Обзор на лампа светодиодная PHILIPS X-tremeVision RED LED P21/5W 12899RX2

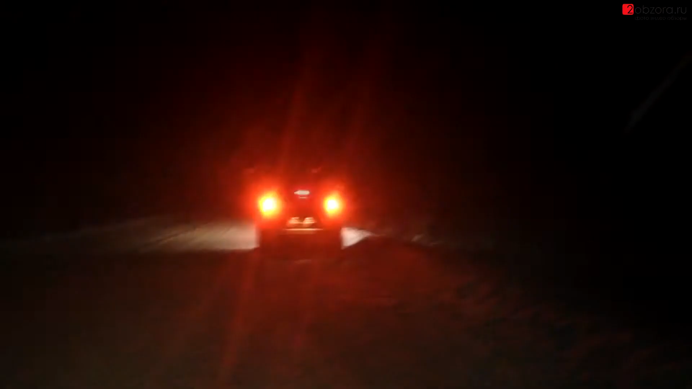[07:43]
Вот так в полной темноте горят светодиоды Горят ярко,
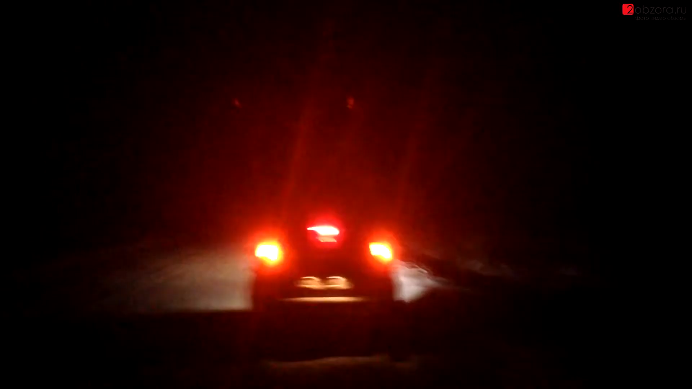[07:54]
хорошо Но не скажу, что ослепляют Вот Загораются мгновенно И также мгновенно гаснут Качество улучшилось Качество очень классное
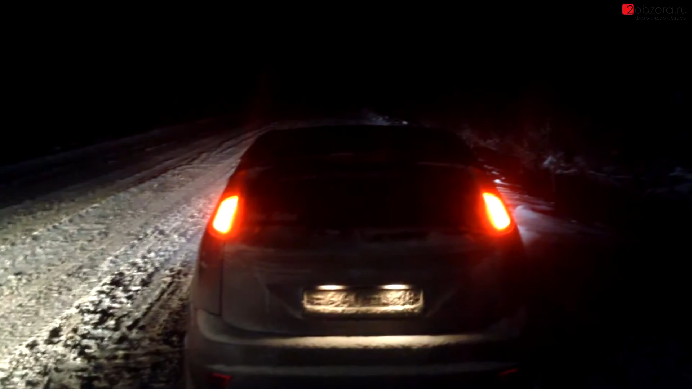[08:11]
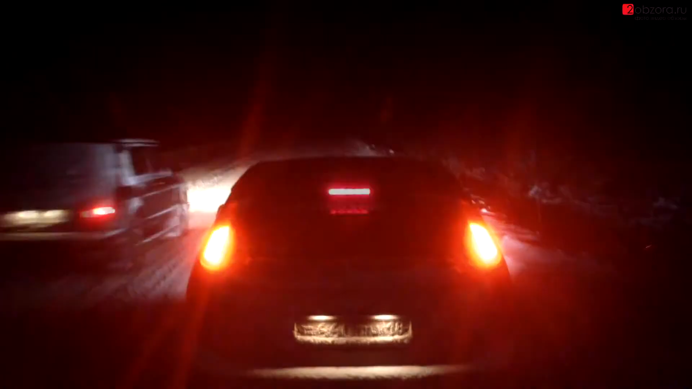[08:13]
Можете обратить внимание, как долго разгорается Как долго тухнет Стоп-сигнал на лампочках Позоры дублирующие В общем, светодиоды стоят того, чтобы их купить И 1800 рублей Не жалко потратить ради такого